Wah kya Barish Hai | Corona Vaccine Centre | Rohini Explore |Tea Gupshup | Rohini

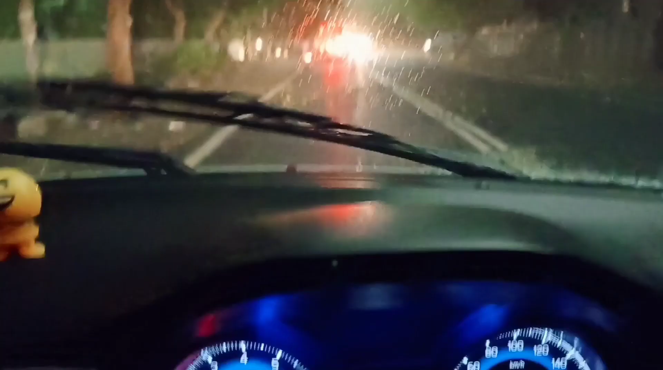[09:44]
बहुत ही तेज़ बारिश आ रही है गाइस, देखो कैसे तूफान आंधी चल रही है, इस चीज़ में थोड़ा डर लगता है कि पेड़ वेड़ गिरने का गाड़ियों और घरों के आसपास,